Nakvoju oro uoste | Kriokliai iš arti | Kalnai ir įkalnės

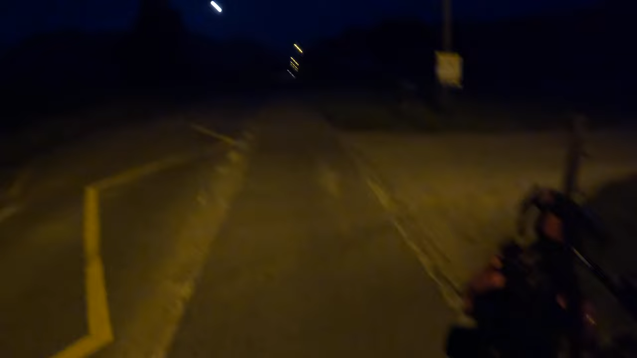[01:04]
Paruošta, va, šitas kelias. Ir va, čia, na, iškart yra teritorija, ten va, ženklas matosi, kad, tipo,
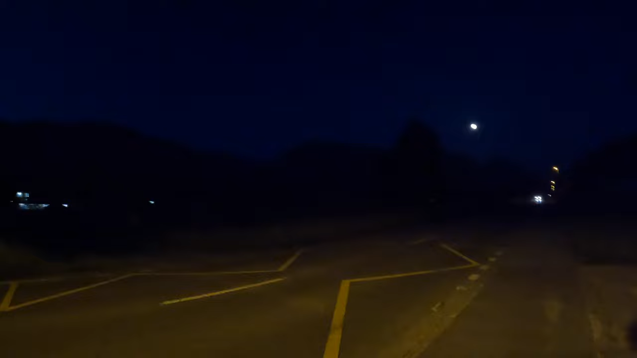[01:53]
Aišku, čia šiaip žiauriai matos, va, gražiai kalnai.